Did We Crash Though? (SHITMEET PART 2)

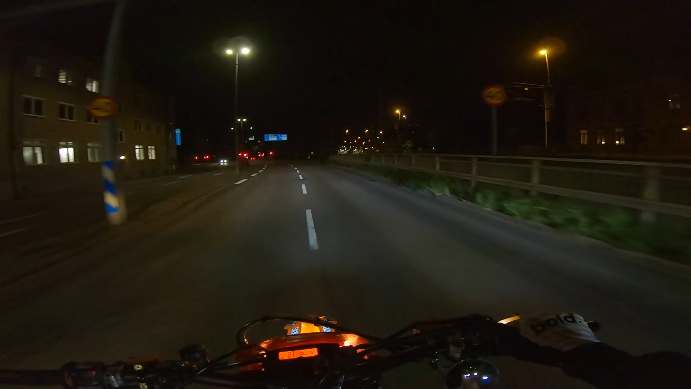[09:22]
Okay, so we have been out for so long. As you can see, it has turned dark. We've been riding so much today, it's insane.